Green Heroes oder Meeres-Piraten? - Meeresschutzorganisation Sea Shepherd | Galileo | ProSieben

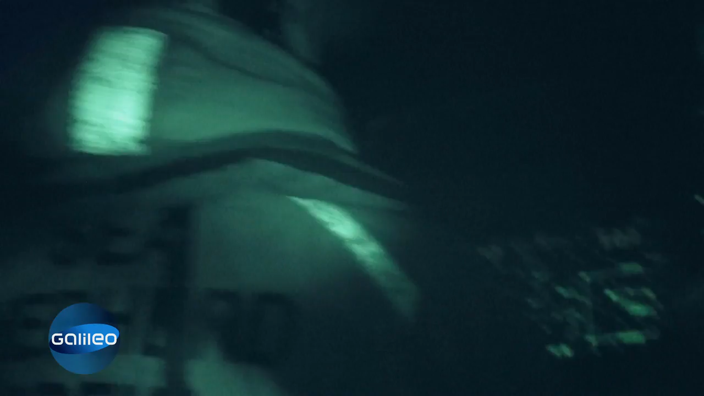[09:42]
Um die Fischer zu überrumpeln, bleibt unser Kameralicht aus.
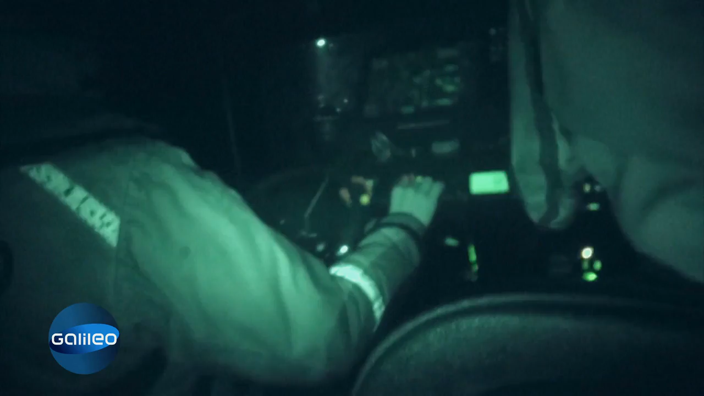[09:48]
Wir sind fast da. Alles gut da draußen?
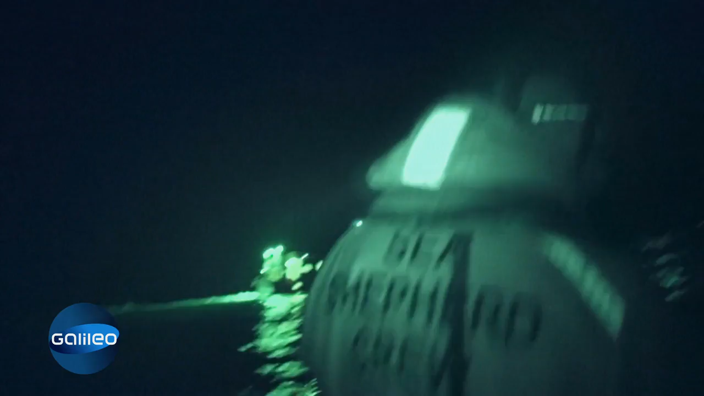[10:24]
Unser Schlauchboot ist jetzt auf Sichtweite mit den Trawlern. Gerade rechtzeitig.
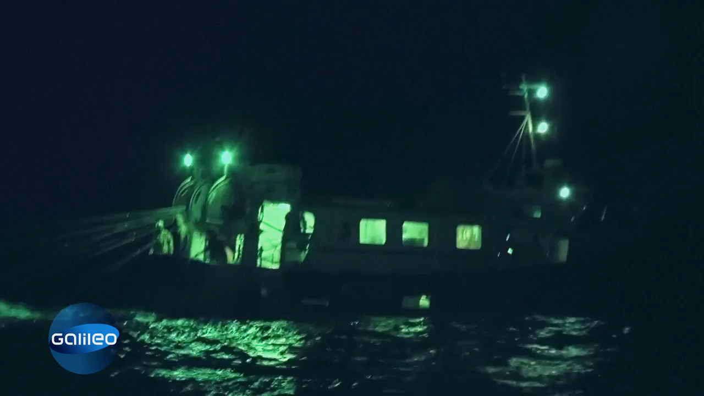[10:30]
Sie ziehen jetzt das Netz hoch. Die beiden Boote fahren näher zusammen. Das eine übernimmt das Netzende und zieht die Netze hoch.
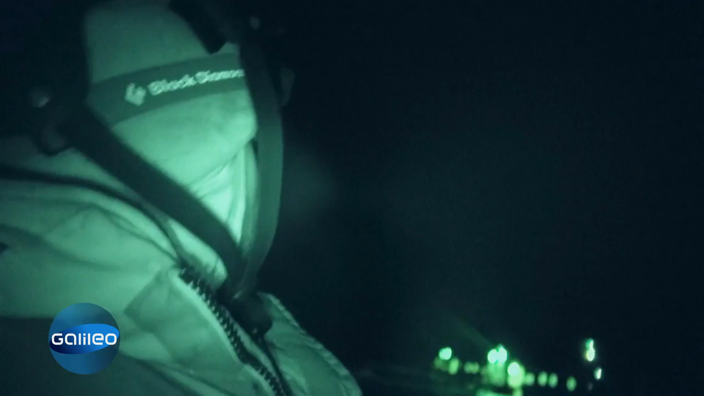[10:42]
Tonnenweise Fisch. Aber wie viel Beifang?
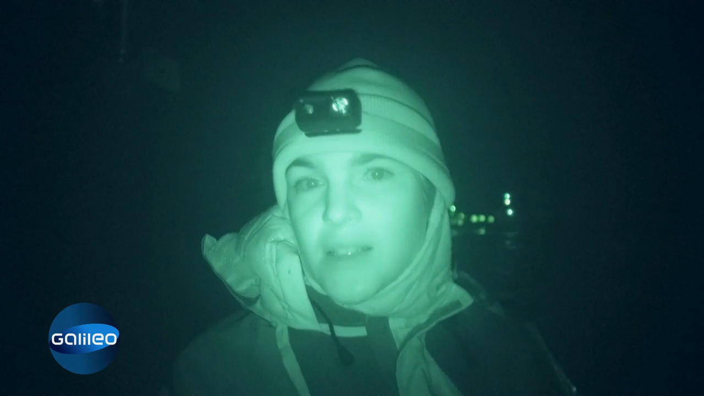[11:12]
als ob da ein Delfin drin wäre, weil man nur ein großes Tier gesehen hat. Allerdings hat sich das bewegt, also es hat noch gelebt. Und da hat auch der eine Fischer bestätigt, dass es ein Thunfisch war, weil auch ein Delfin gar nicht überlebt hätte, weil die ja, sobald die im Netz gefangen sind, nicht mehr hoch können an die Oberfläche zum Atmen. Und deswegen sind Delfine eigentlich immer tot, wenn sie im Netz nach oben gebracht werden.
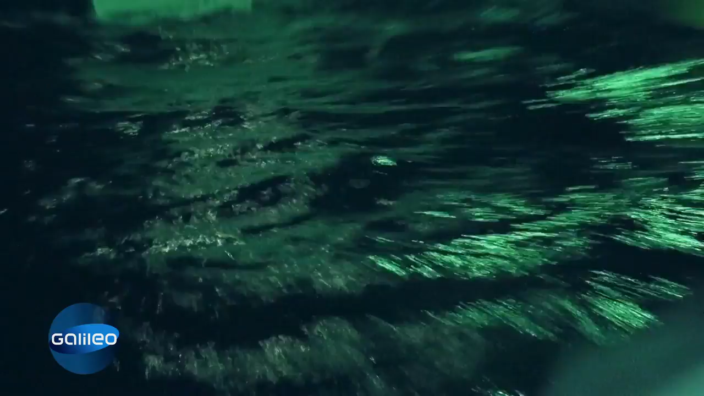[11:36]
Das zweite Fischereiboot passiert uns gefährlich nah. Eine Drohgebärde.
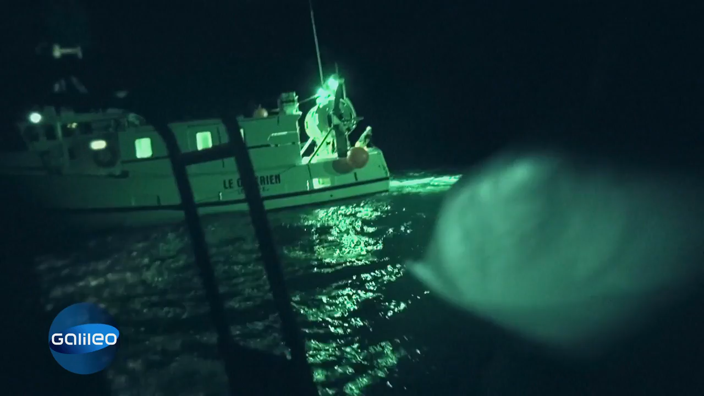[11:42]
Allein unsere Anwesenheit ist für die Fischer Provokation. Also einige sind uns gegenüber ein bisschen feindlich ausgerichtet.
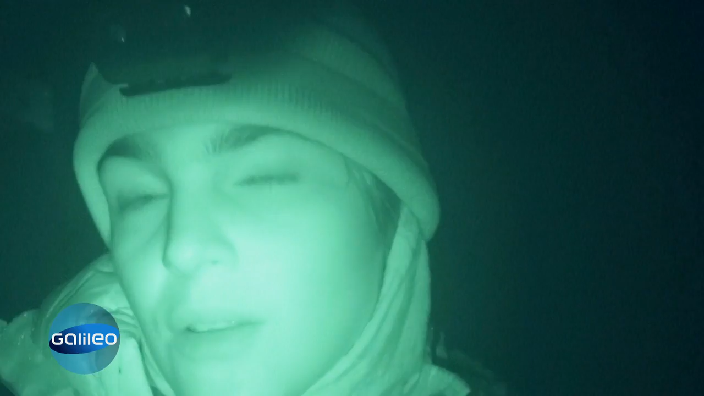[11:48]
Es kommt schon öfter mal vor, dass sie versuchen, uns so ein bisschen wegzuschrecken.